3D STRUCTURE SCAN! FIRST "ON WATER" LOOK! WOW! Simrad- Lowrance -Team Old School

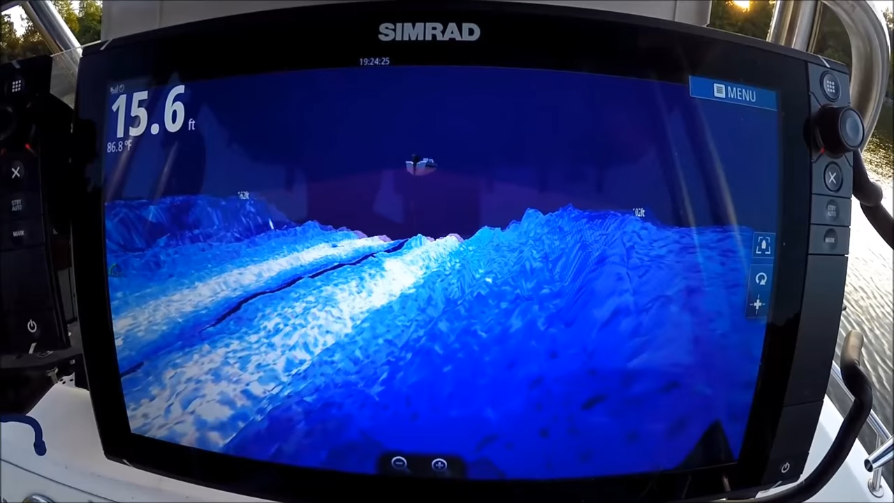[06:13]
On screen: depth 15.6 ft, water 86.8°F
Here's the creek bed. Here's the right wall. Here's the left wall.
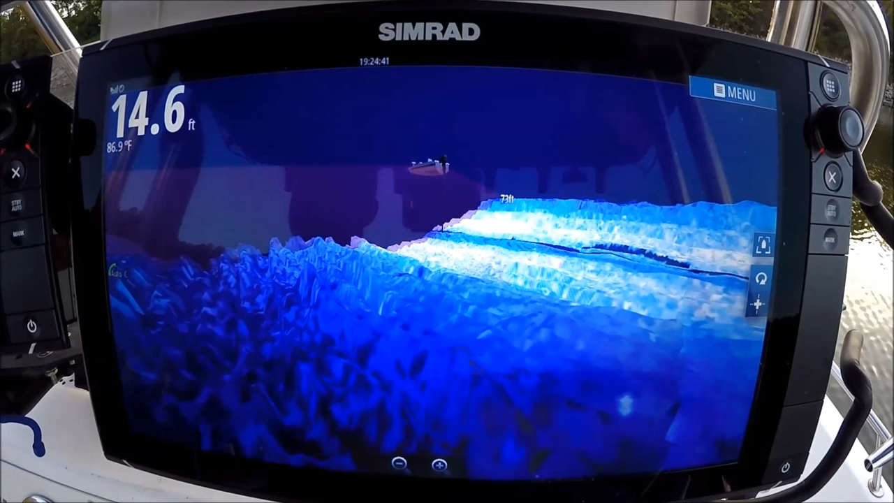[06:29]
On screen: depth 14.6 ft, water 86.9°F
Great for trolling rigs. I want to keep my rig close to the bottom. I guarantee I'll be able to track that rig perfectly. Controlling umbrella rigs or any other kind of striper bait.
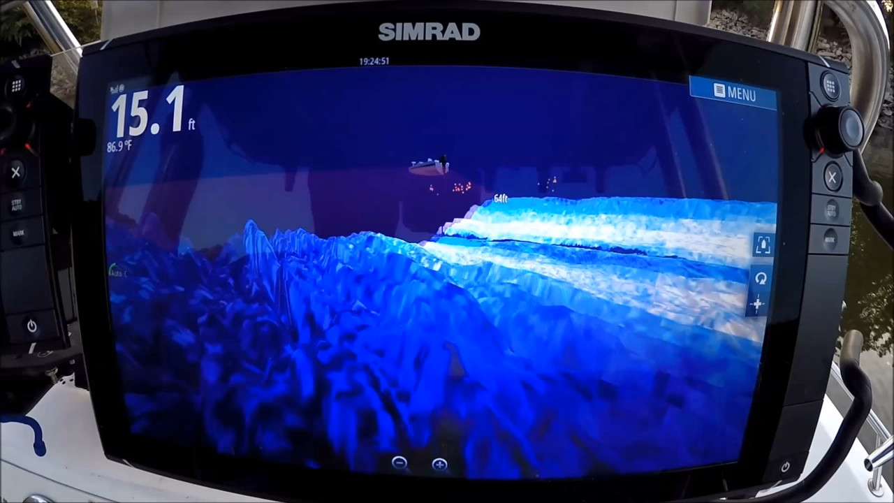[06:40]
On screen: depth 15.1 ft
Look at these humps in here. We're around the creek channel right now.
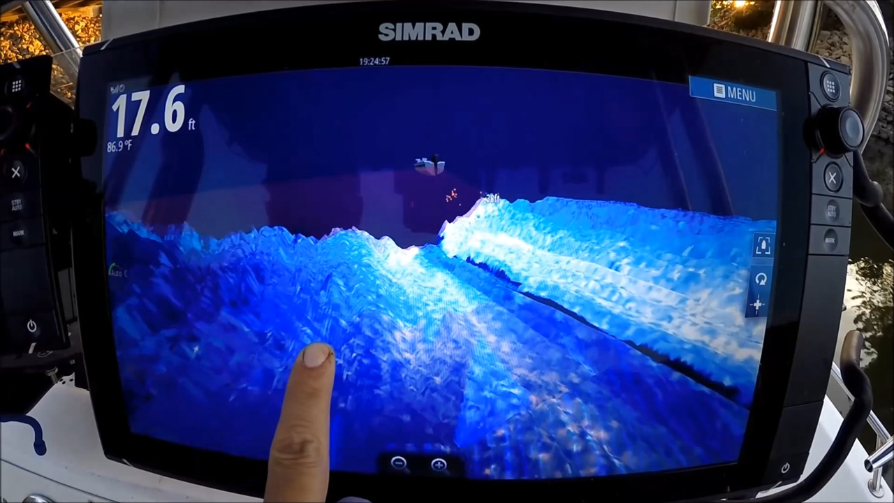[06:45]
On screen: depth 17.6 ft, water 86.9°F
We're right in the center of it.
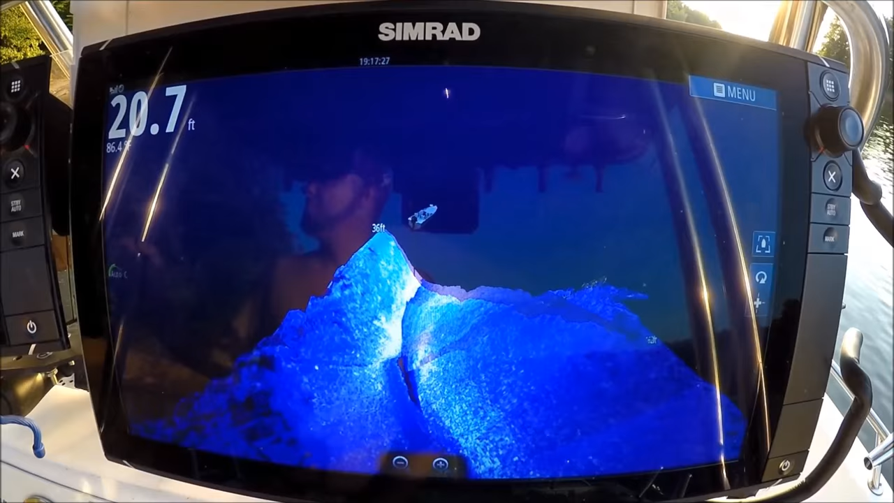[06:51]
On screen: depth 20.7 ft
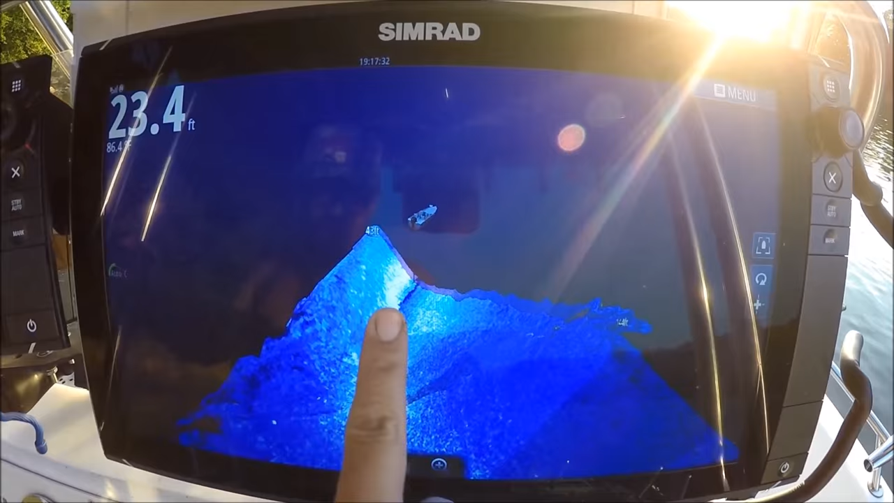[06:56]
On screen: depth 23.4 ft
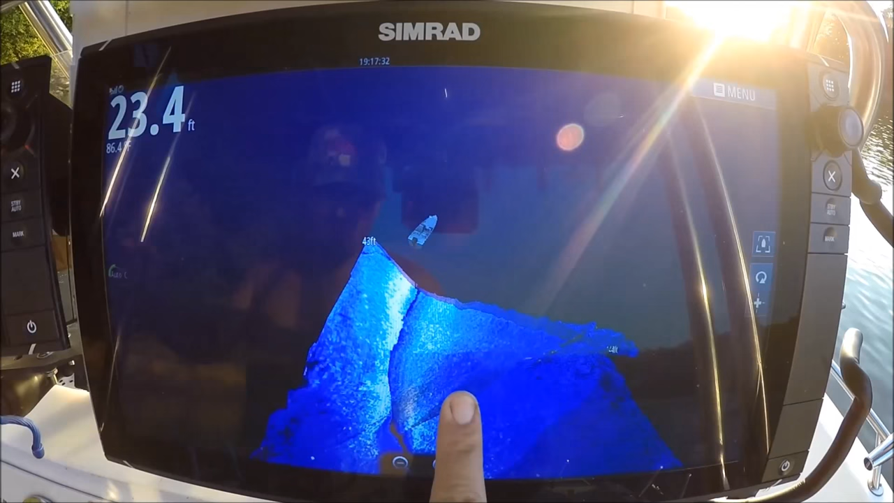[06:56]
On screen: depth 23.4 ft
All right, I'm going around a rock ledge right here. This really gives you an idea how your transducer works.
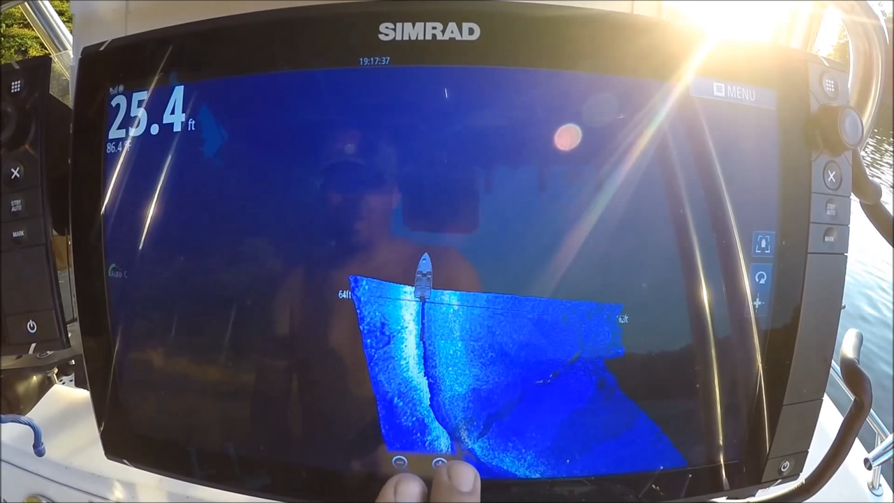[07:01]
On screen: depth 25.4 ft
I'm close to the bank on this side, so it can only reach so far to the left, where it's reaching much further off to the right side.
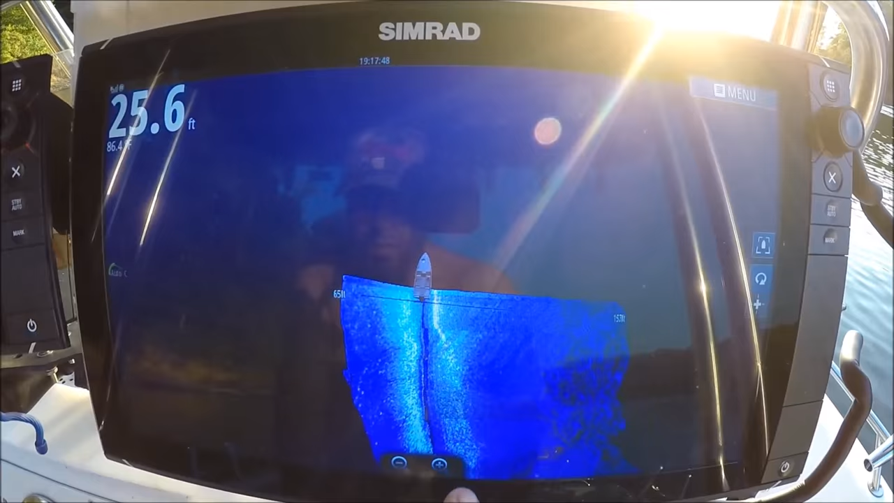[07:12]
On screen: depth 25.6 ft
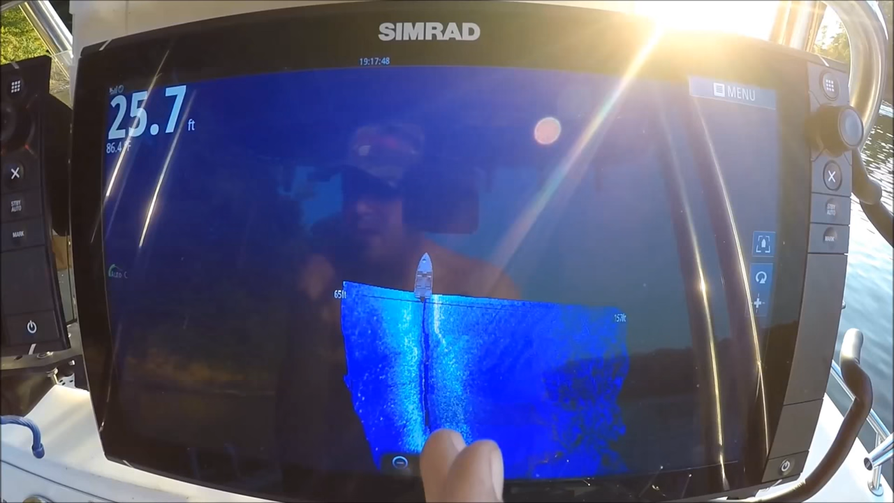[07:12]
On screen: depth 25.7 ft
With regular transducer looking left and right, there would just be a shadow. I'm going to change my view.
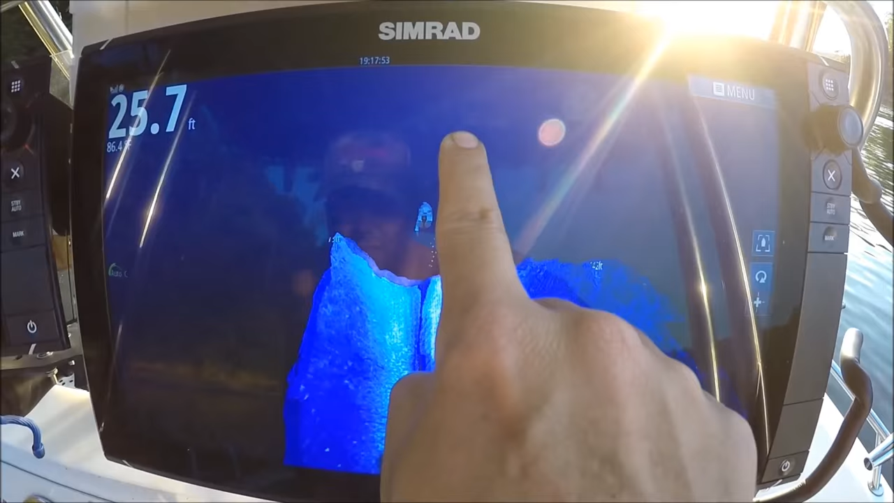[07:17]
On screen: depth 25.7 ft
Now I'm getting into those contours. See the bait is popping right up.
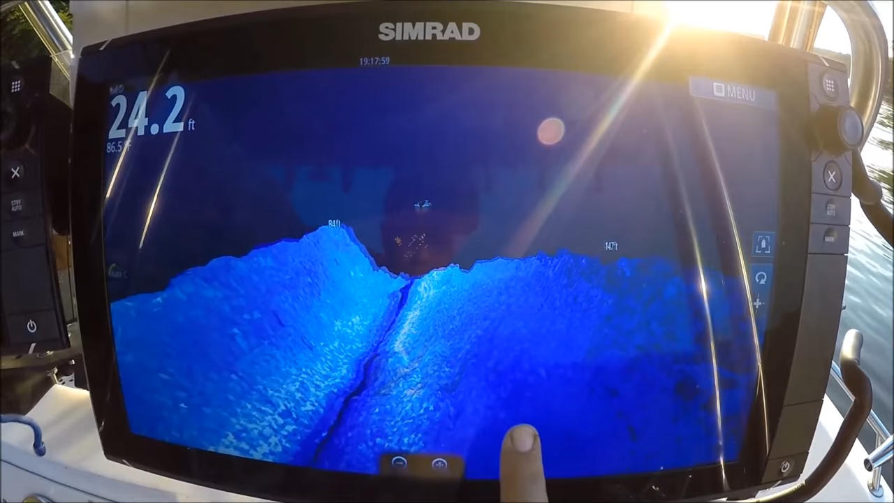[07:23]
On screen: depth 24.2 ft
All these rocks, darker blues, deeper water.
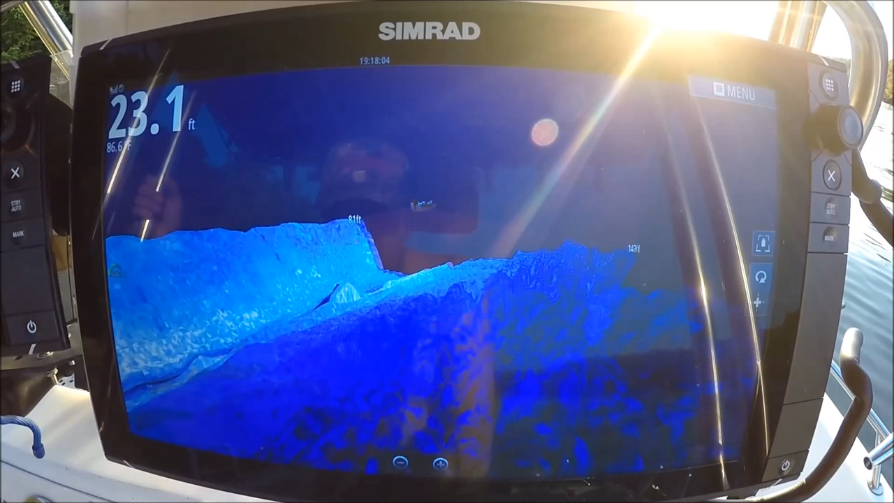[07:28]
On screen: depth 23.1 ft
Love that bait popping up.
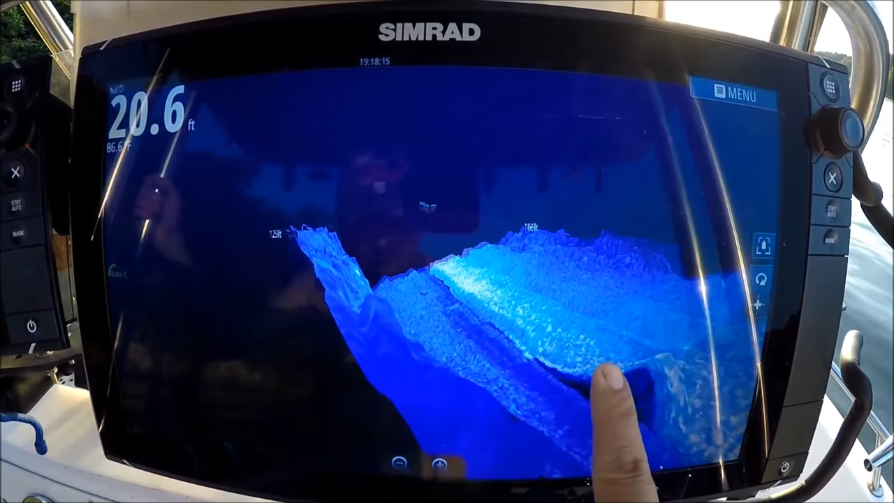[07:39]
On screen: depth 20.6 ft
There's no way to miss that. Boom, right there. If you really want to see what's under your boat, and I mean really see what's under your boat for real, the structure scan in 3D is the ticket.
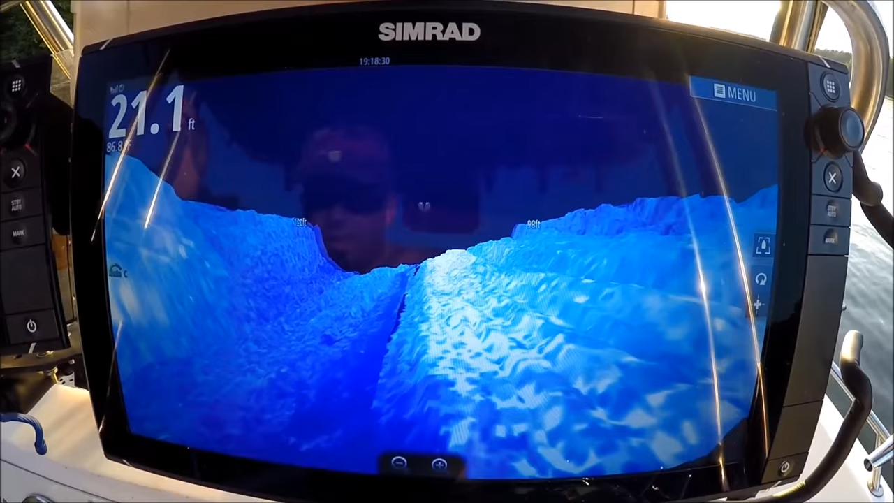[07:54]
On screen: depth 21.1 ft
It is the ticket. Look at that wall right there. Gives you ultimate control over the unit for what you want to see.
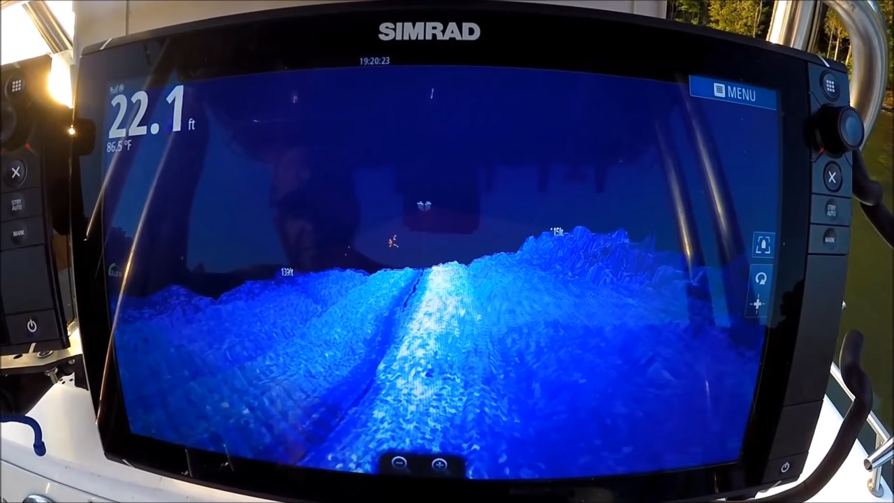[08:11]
On screen: depth 22.1 ft, water 86.5°F
Infinite adjustment.
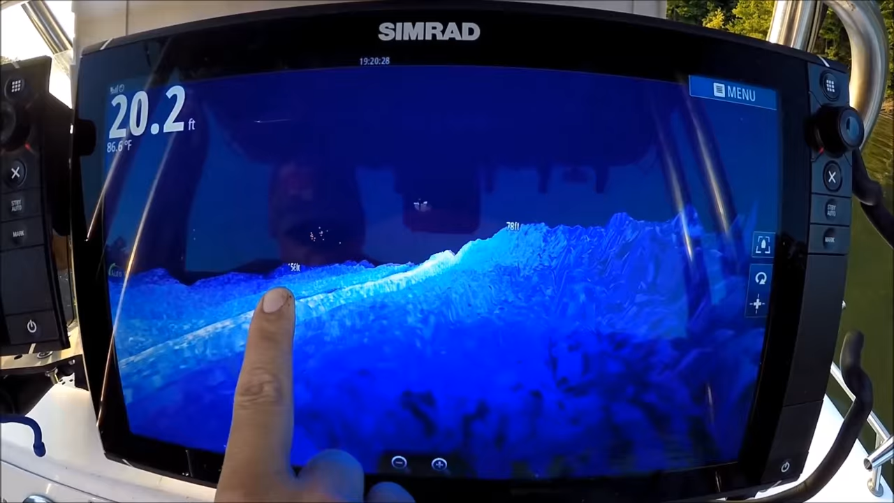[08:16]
On screen: depth 20.2 ft, water 86.6°F
Look at those contours.
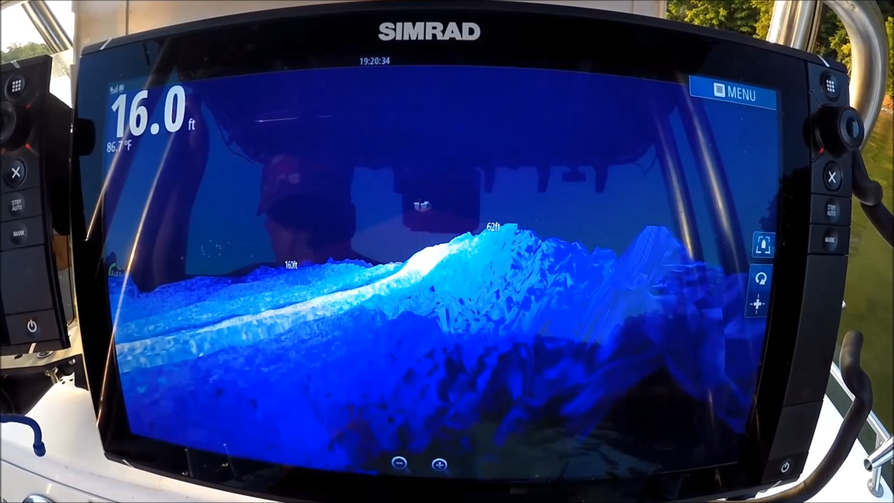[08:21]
On screen: depth 16.0 ft
The rock ledge on my right now going off deep to the left side.